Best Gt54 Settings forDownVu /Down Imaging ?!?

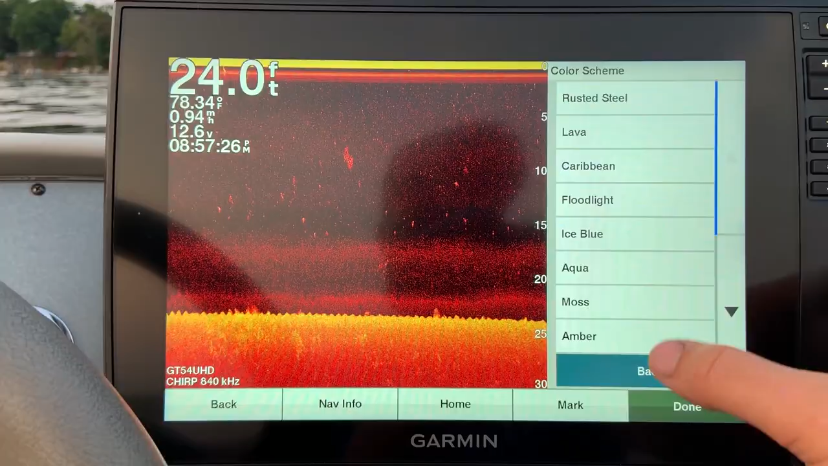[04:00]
On screen: depth 24.0 ft, water 78.34°F
settings now for contrast and brightness now again these two change greatly depending
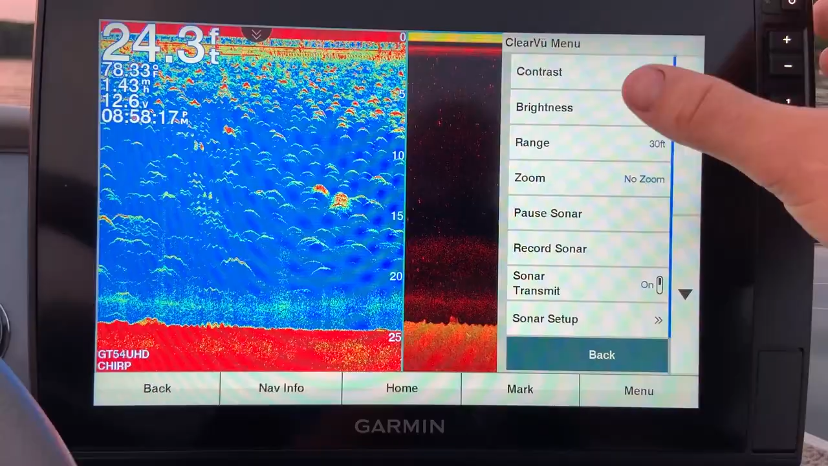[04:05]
On screen: depth 24.3 ft
on the depth of water you're in now a good starting point is brightness right around
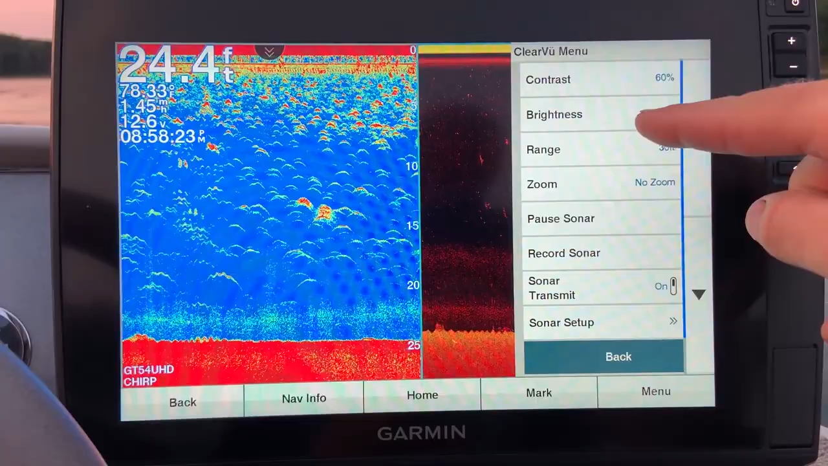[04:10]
On screen: depth 24.4 ft
90 and contrast right around 60 and i run contrast anywhere from 60 to about 80 depending on the depth of water i'm in and when i change it is when this
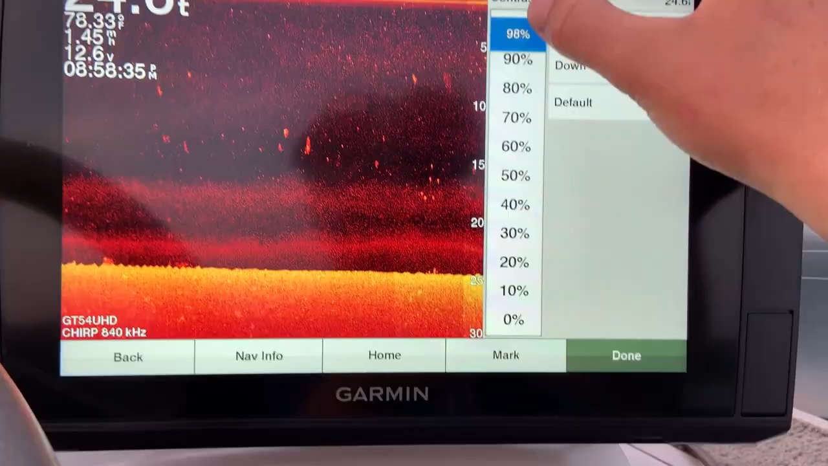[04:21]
bottom becomes too washed out when you go shallow your bottom will start to become washed out so you'll have to
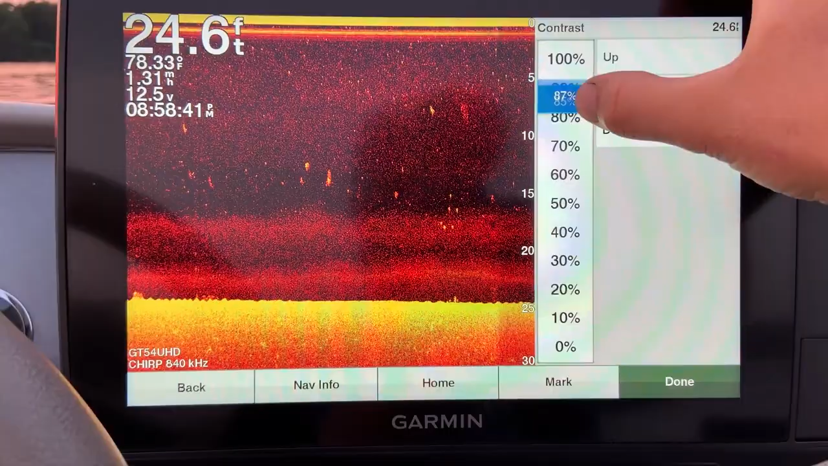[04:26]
On screen: depth 24.6 ft, water 78.33°F, speed 1.31 mph
lower it so like today right now in this circumstance i'd probably run 75 now brightness
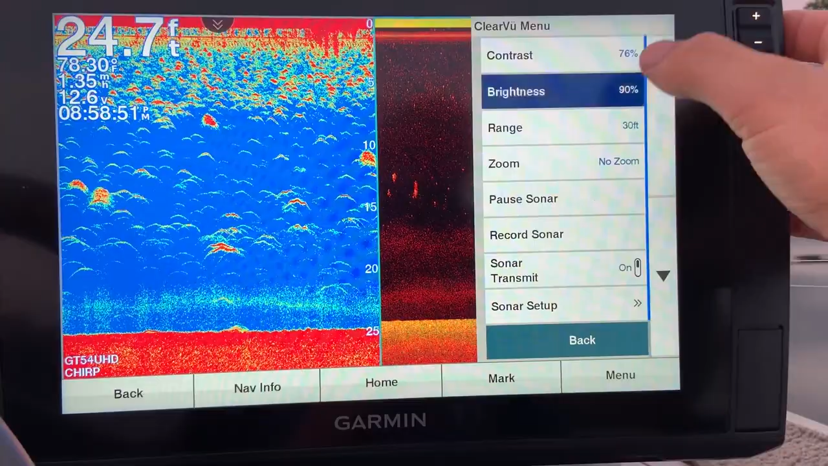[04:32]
On screen: depth 24.7 ft
i typically keep brightness right around 90 and if you're in deeper water you can bring up brightness to help out a little bit or down if if you're in really really shallow water so
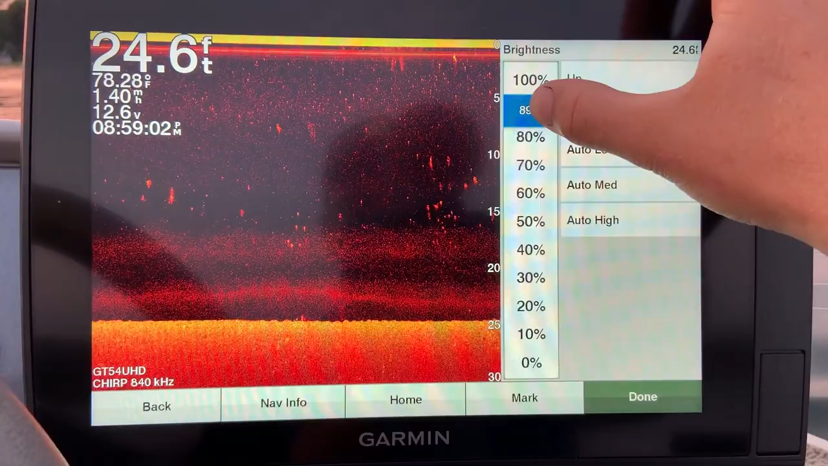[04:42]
On screen: depth 24.6 ft
again you're trying to accomplish is a detailed bottom detailed uh water column
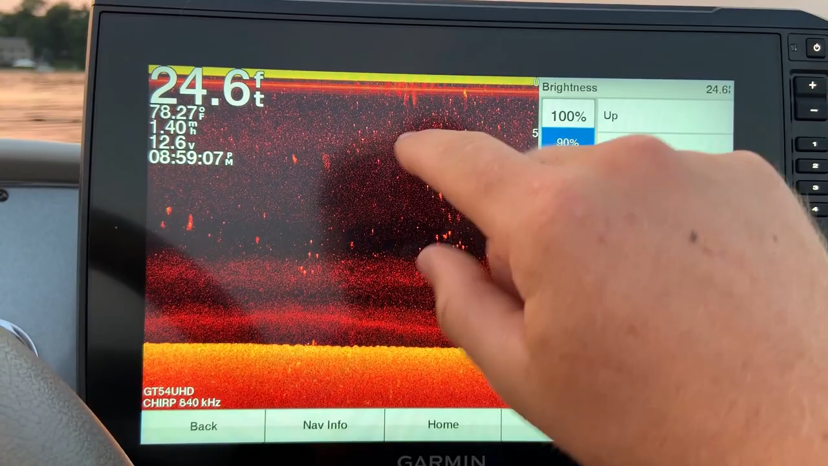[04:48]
On screen: depth 24.6 ft, water 78.27°F, speed 1.40 mph
without blowing out the bottom so if you have these things cranked up really high you'll notice that you will lose
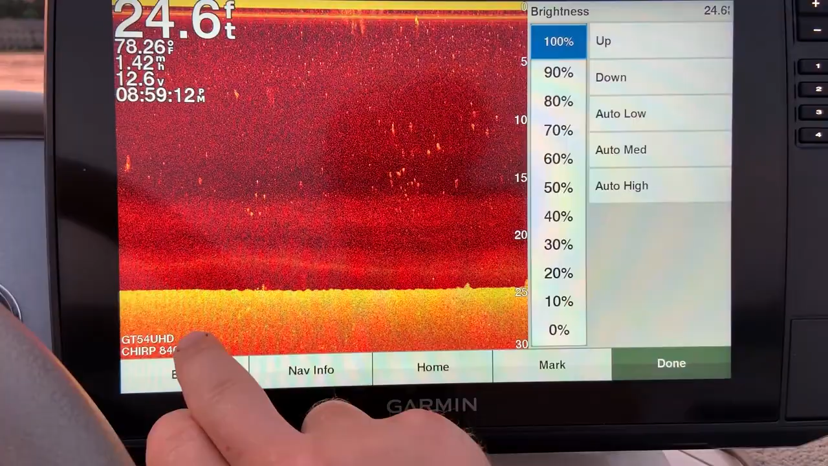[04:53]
On screen: depth 24.6 ft
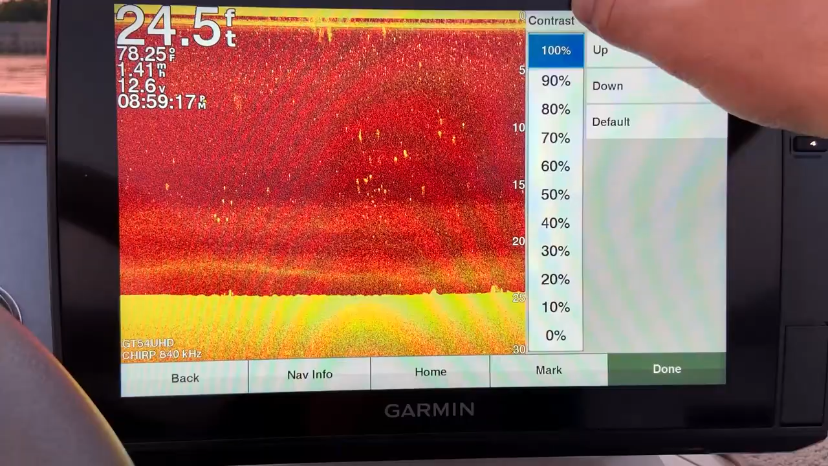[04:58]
On screen: depth 24.5 ft, water 78.25°F
detail in it now we're in 24 foot of water with 840 kilohertz with brightness and
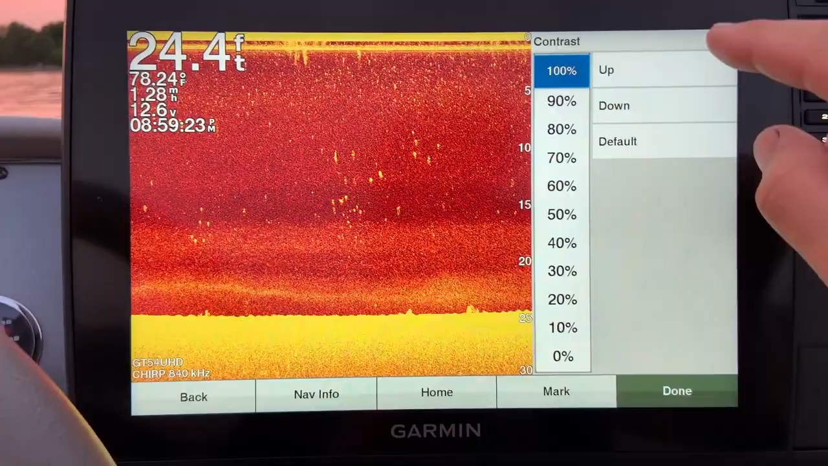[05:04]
On screen: depth 24.4 ft, water 78.24°F
contrast way up high we're not losing all of our detail but down on the bottom we are
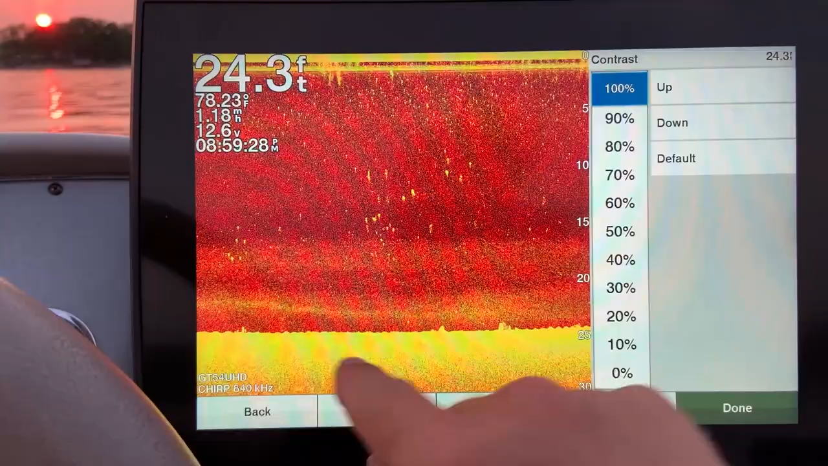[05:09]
On screen: depth 24.3 ft, water 78.23°F
losing detail so that is why i say you know bring that down to 75 you start to pick up some more detail and our brightness back down to
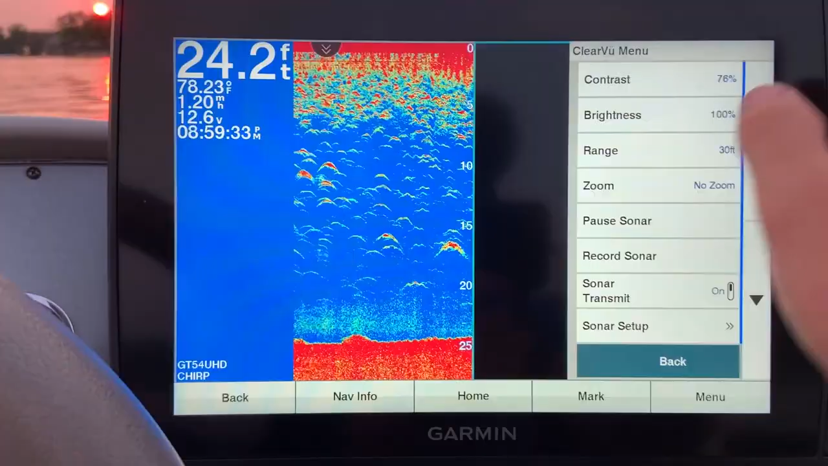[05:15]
On screen: depth 24.2 ft, water 78.23°F, speed 1.20 mph
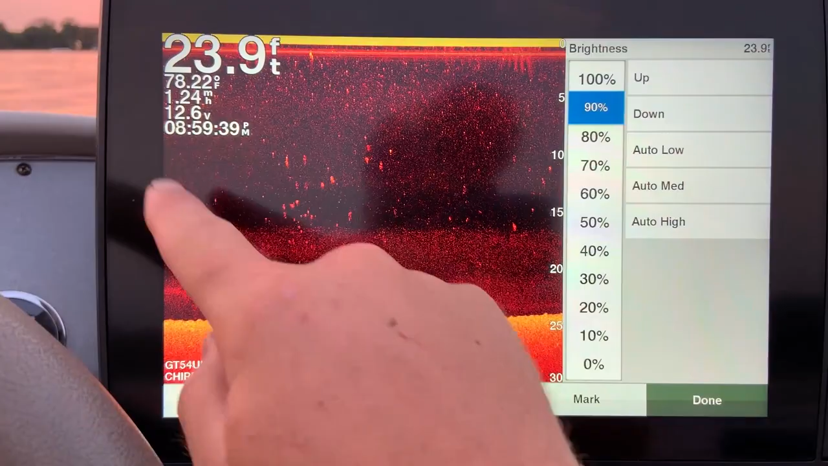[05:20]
On screen: depth 23.9 ft, water 78.22°F, speed 1.24 mph
90 and we can still see these items in the water column which are most likely just weeds and whatnot today
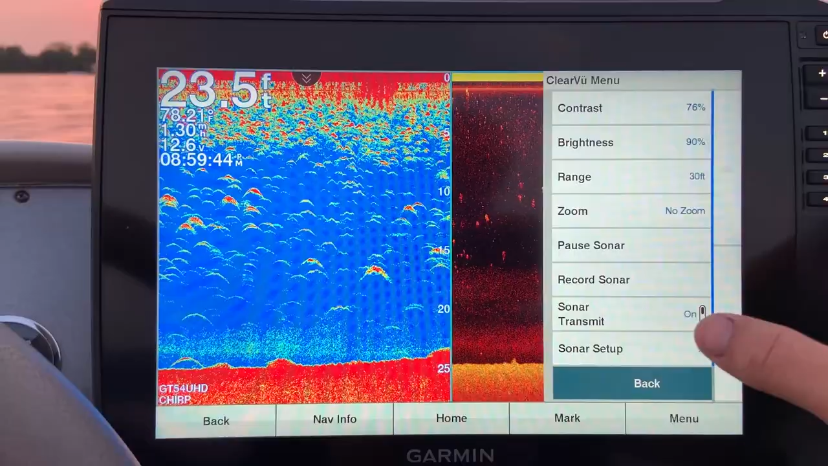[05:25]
On screen: depth 23.5 ft
because the lake's pretty stirred up but we are not on the water anymore there are a couple